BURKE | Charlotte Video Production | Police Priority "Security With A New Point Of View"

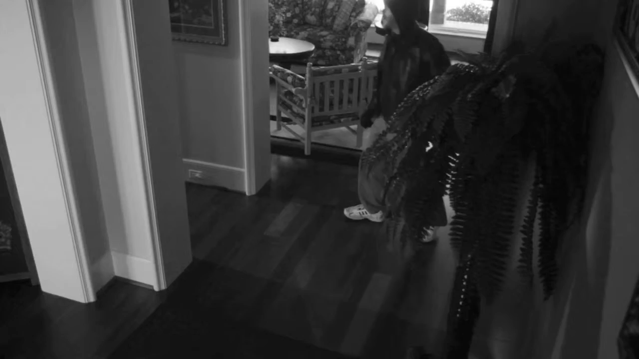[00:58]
The moment a crime occurs, these cameras record the intrusion and send video footage to our police priority emergency center.